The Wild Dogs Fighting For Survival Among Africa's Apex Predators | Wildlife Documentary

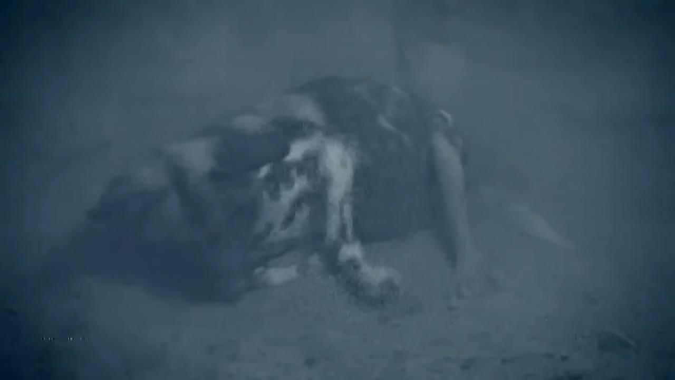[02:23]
But giving birth is a right only bestowed upon the alpha female, the strongest of the females of the pack, a privilege and a trial she endures on her own.
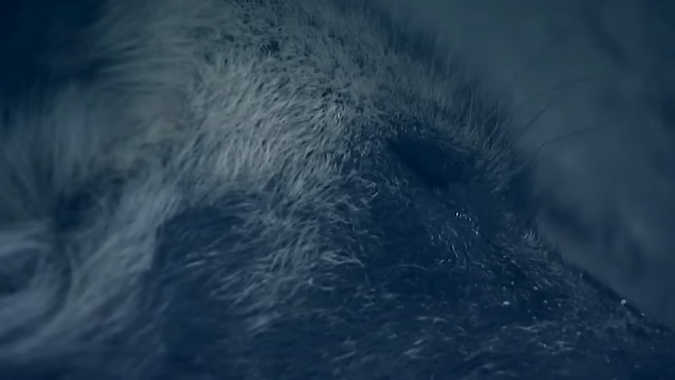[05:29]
Protected within the confines of her earthly fortress, she finally takes a well-deserved rest.